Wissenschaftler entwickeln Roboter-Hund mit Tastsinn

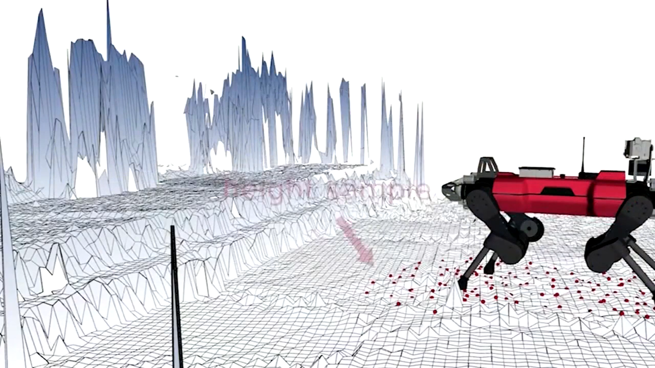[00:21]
Wenn er eine Stufe ist, vertraut der Roboter diese Information und tritt darauf.
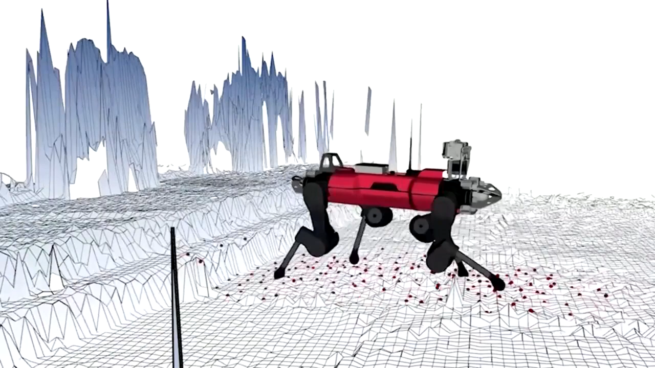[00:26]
Aber in der Natur ist das anders,
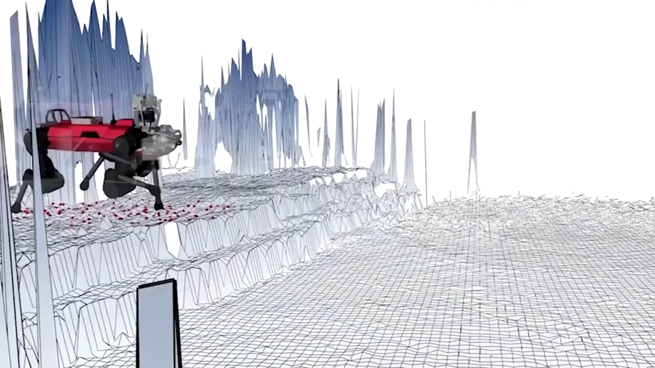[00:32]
zum Beispiel wenn man durchs hohe Gras geht und es als Hindernis erscheint, auf das der Roboter treten kann. Wenn er immer nur auf die eine Information vertraut, kann er nicht in diese Gebiete gehen.